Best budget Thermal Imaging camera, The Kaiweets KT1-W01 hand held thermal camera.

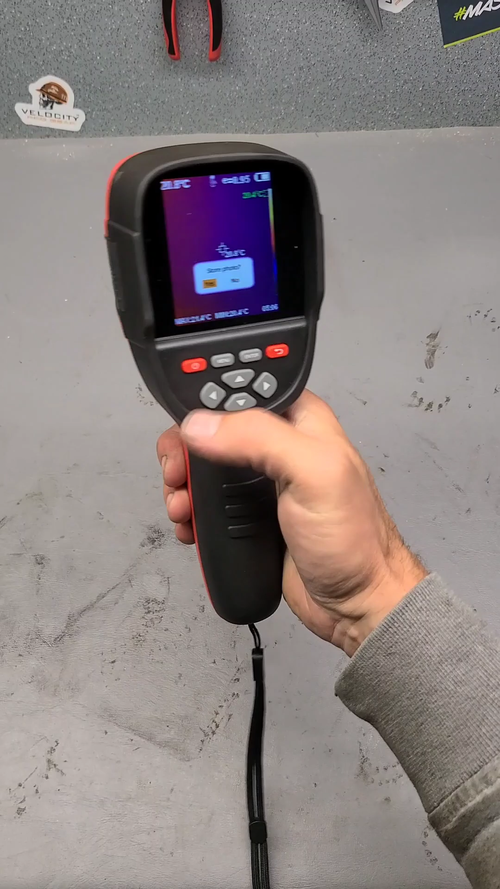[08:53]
I kept taking it out, switching it on, pulling the trigger and taking a bloody picture instead of just looking at the screen.
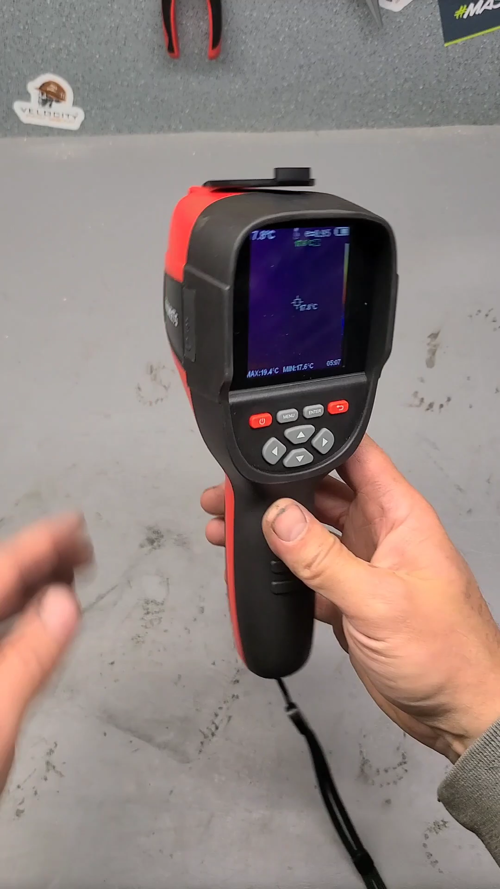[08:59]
When you first take it out of the box and switch it on, you sort of just assume you're pushing the trigger, pulling the trigger to actually use the camera, but you're not.
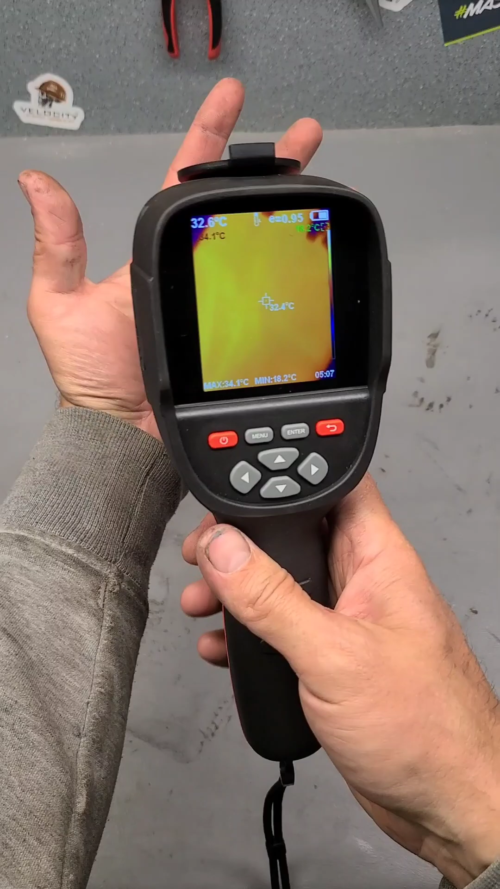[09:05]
On screen: max 34.1°C, min 18.2°C
The camera's just running all the time once you switch it on. You're just using the trigger to take an image.
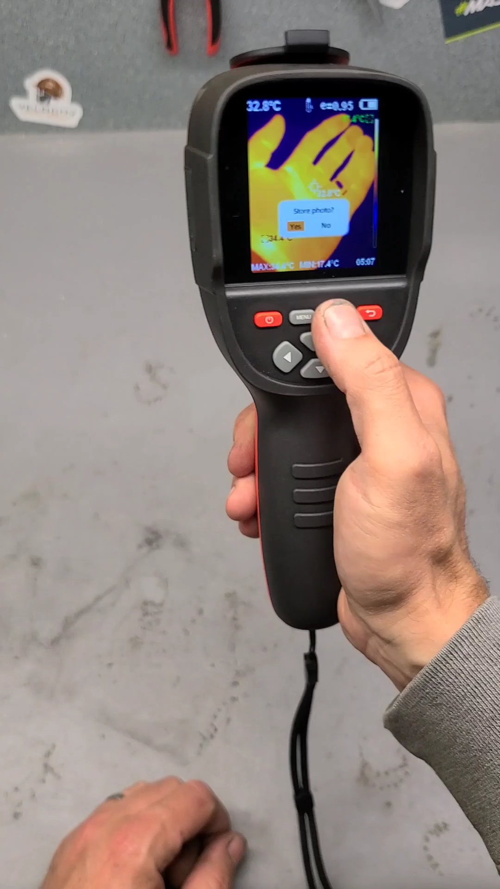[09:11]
On screen: min 17.4°C
But after using it for a few weeks, you eventually get used to the trigger there. But apart from that, nothing wrong with it to be quite honest. After a month of using it, it is actually a decent wee unit.